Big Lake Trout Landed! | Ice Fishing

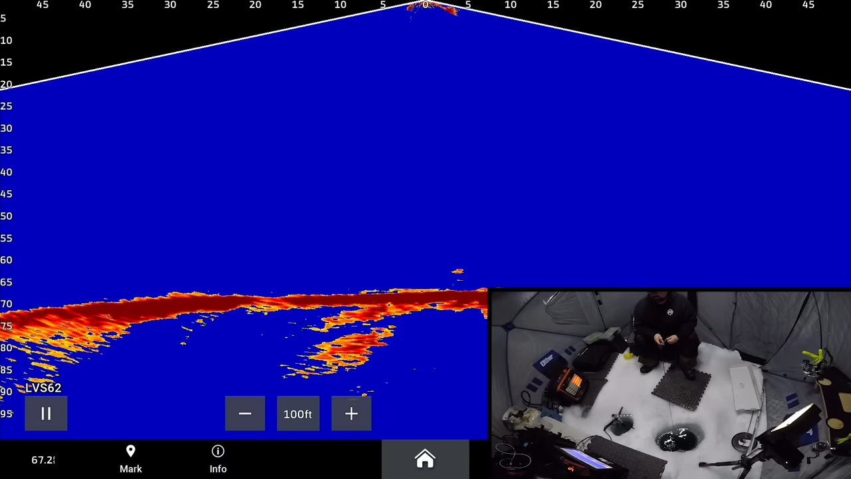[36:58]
Smaller one again. Well, the new dinner bell spoon seems like trout like it.
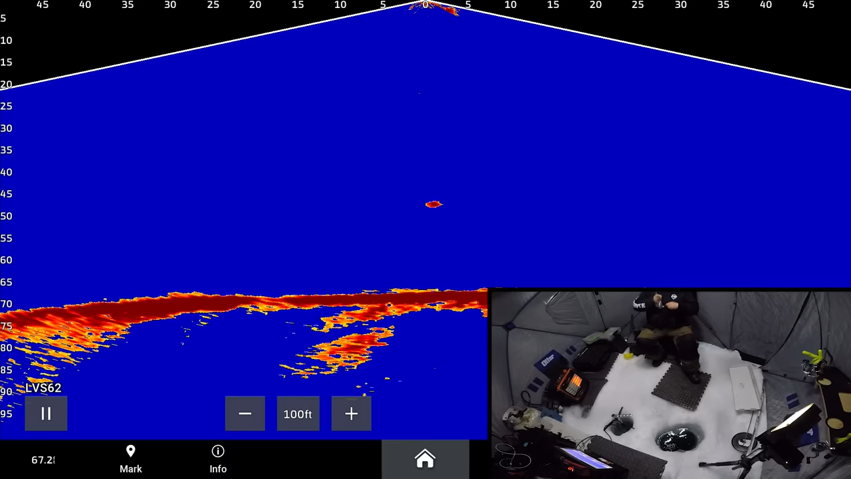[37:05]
I'm 2 marks, 2 fish. I don't think this one is much bigger than the last one though.